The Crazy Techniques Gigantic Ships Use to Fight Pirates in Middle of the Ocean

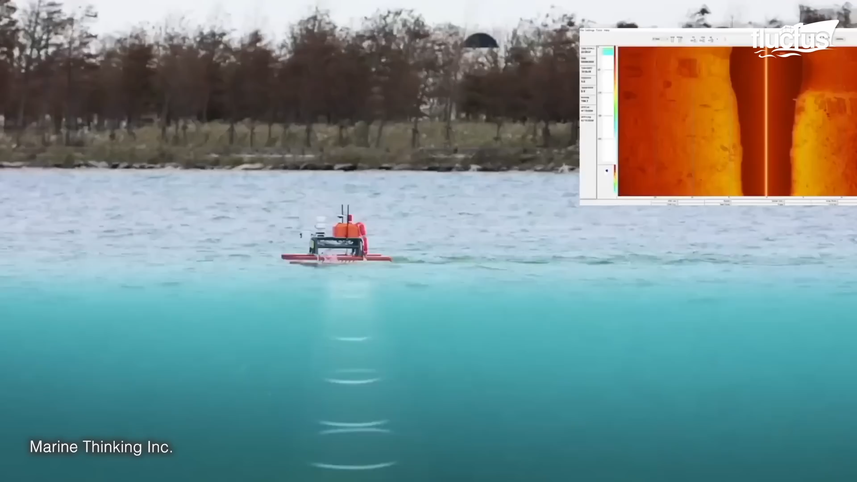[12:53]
There's even a sonar array to help improve the USV's efficiency and navigation.